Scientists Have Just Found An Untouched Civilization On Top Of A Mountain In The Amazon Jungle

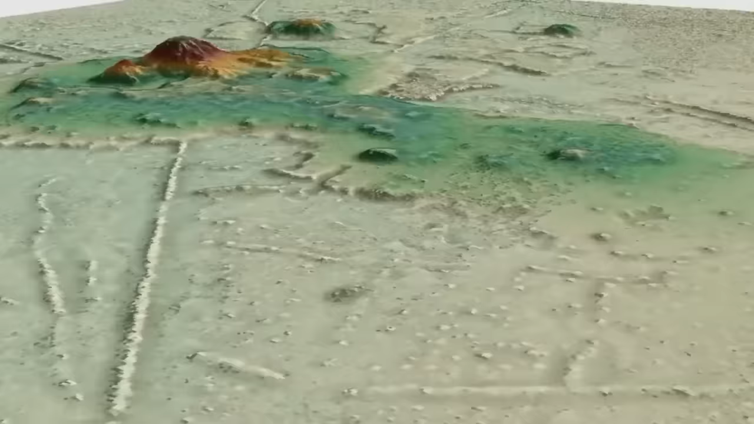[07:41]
Researchers first heard about this from the locals over 20 years ago, but recently with rapid technological advancements, they have been able to successfully map the area. Using the impressive LIDAR technology,
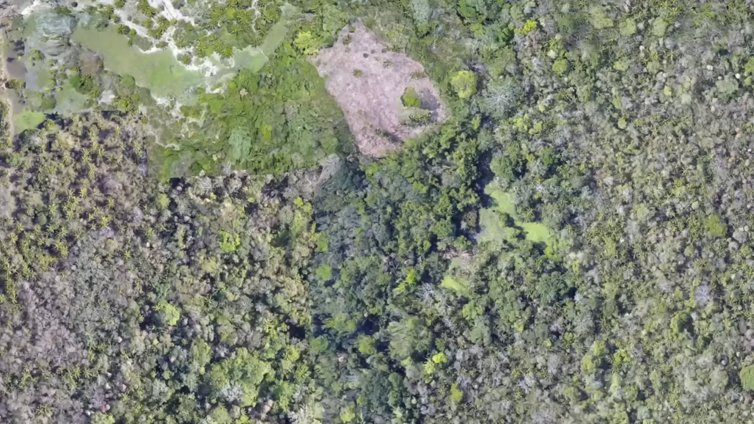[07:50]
which in simple terms involved shooting laser pulses from a helicopter to scan the land,
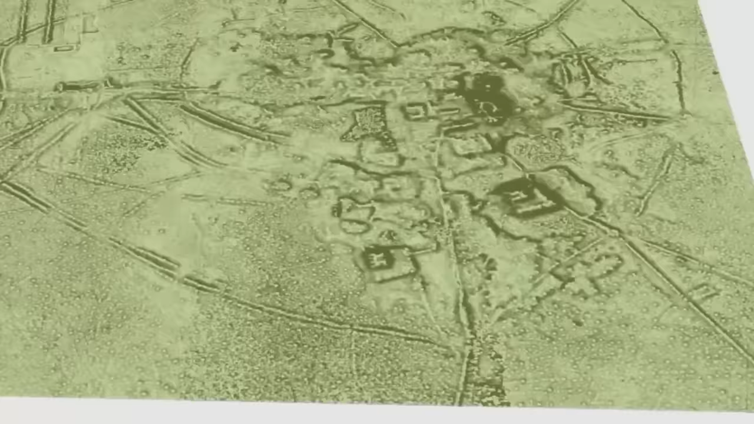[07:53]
modern explorers have been able to map the area which spanned about 200 square kilometers. This piece of technology, called the LIDAR,
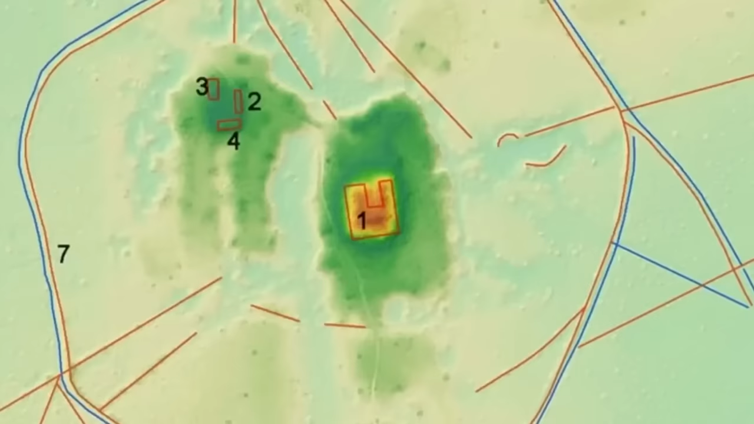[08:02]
gets even more impressive when you think about the fact that mapping this large expanse of land
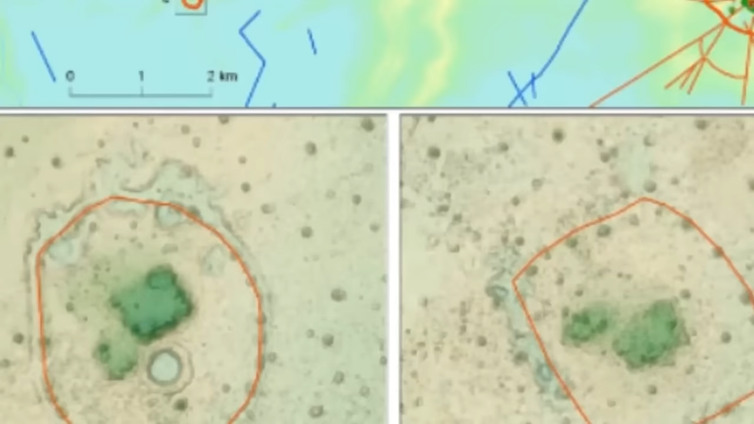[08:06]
in the middle of the thick Bolivian Amazon using traditional mapping mechanisms would have taken up to 400 years.
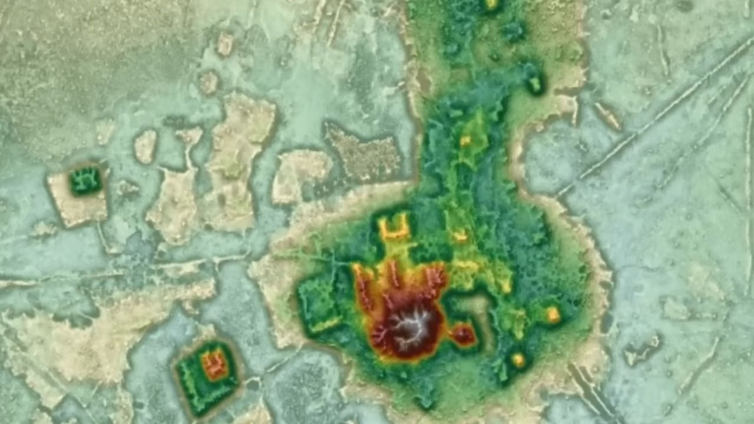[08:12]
The LIDAR image captured a network of settlements and large cities which featured many elaborate ancient structures.
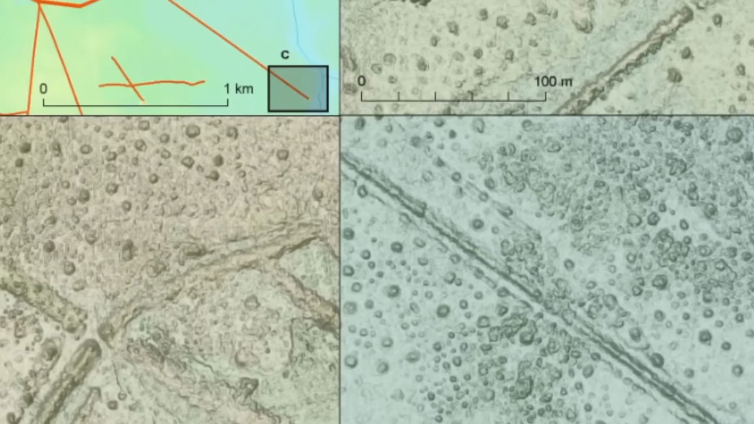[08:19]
These structures include a 16 feet high terrace which spanned over 54 acres, that's like 30 football pitches and 69 feet tall conical pyramids.
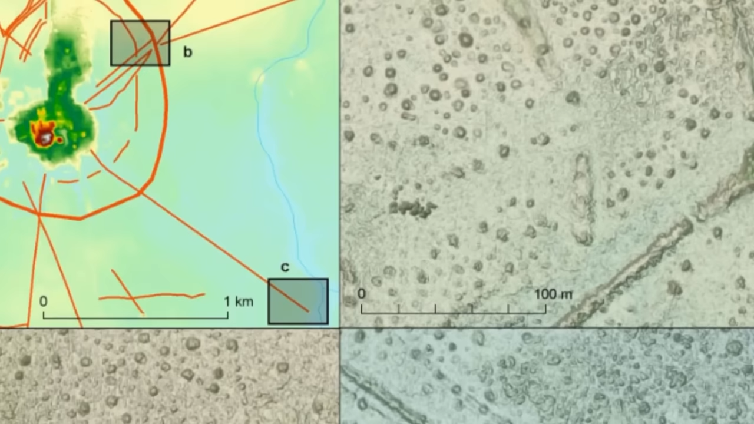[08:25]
This discovery totally shattered the belief that the Amazon region in ancient times was home to only hunter-gatherer tribes,